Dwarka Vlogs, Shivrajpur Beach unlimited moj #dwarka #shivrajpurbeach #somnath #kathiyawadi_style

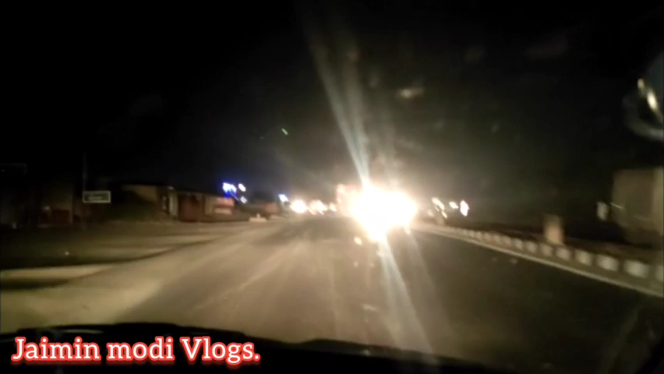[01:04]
अभी हमने 170 किलो मिटर्स फिलियर कर लिया है, खाना खा लिया है,
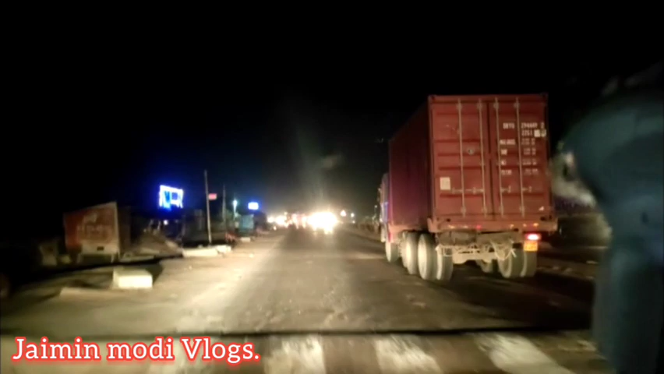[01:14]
अभी दो गंटे के बाद हम दुसरा प्रेक लेंगे, टी प्रेक बहुत, सकाल ट्राफिक हा इधर